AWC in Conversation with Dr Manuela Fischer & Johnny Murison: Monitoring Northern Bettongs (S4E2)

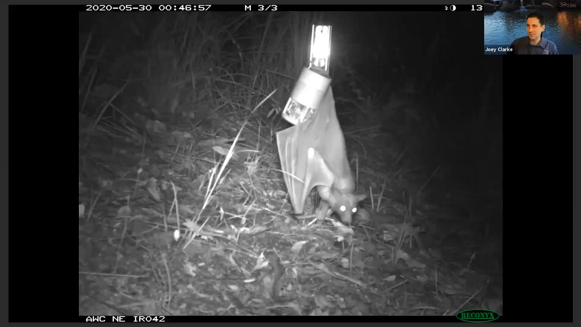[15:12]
so the the bait is made up from um made up from peanut butter which everyone obviously knows oat vanilla essence and um sardines to attract carnivores like the northern quoll or the spot tail quolls and then um specifically targeting the bettons we put some truffle oil in there so really expensive stuff